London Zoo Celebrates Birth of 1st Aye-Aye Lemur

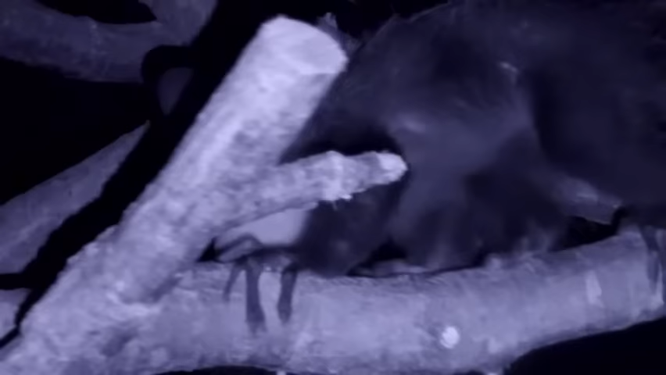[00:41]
enclosure leaping around which is really good so they have massive ears which to
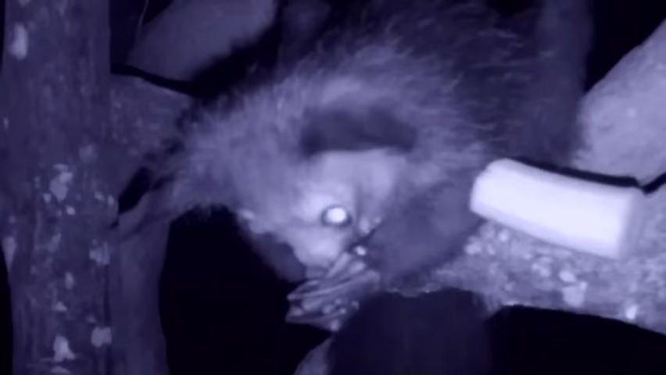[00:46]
locate any sounds they make when they tap away with the middle digits because it's elongated so that can
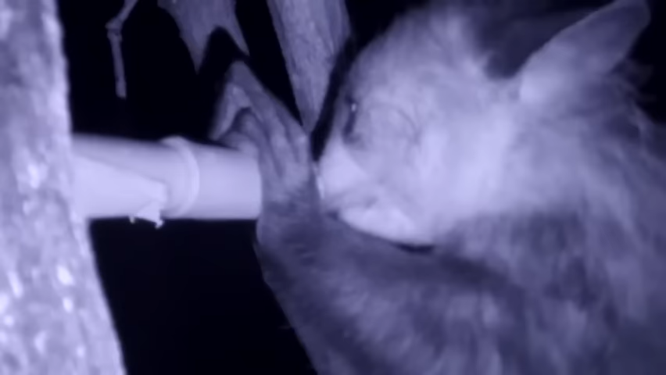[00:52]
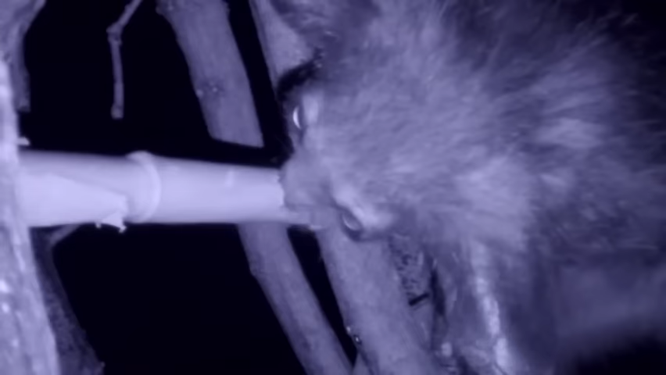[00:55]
indicate where insects are in the in the trees and the different
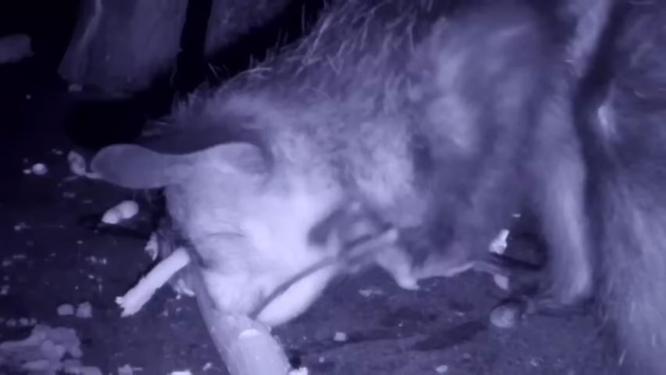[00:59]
types of woods they are looking for which is absolutely amazing. It's very obvious to see that the baby is exploring a lot
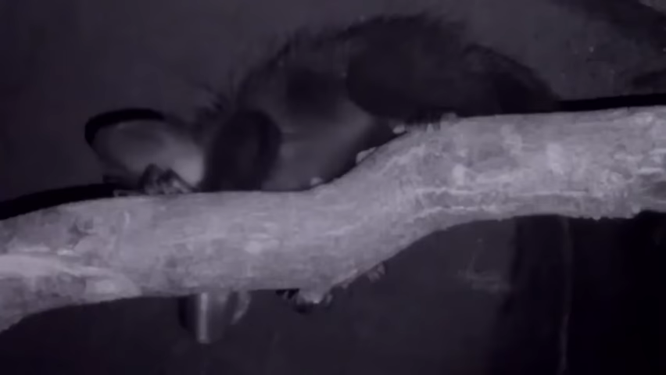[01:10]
more as it moves around it always taps around where it goes so it always looks to see if there's anything there it
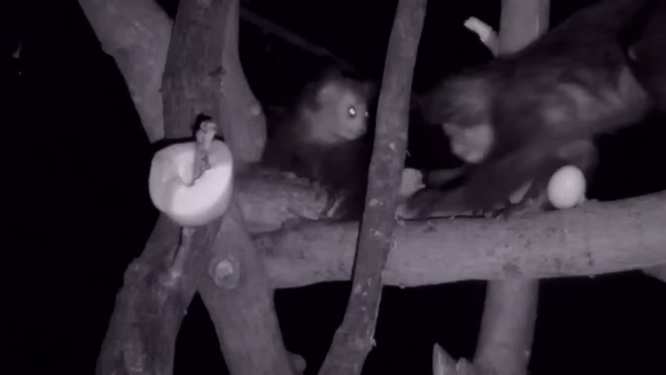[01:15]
just means that he's practicing a lot even to whenever we do put in enrichment in for them which would have insects in he observes the female very closely to see what she does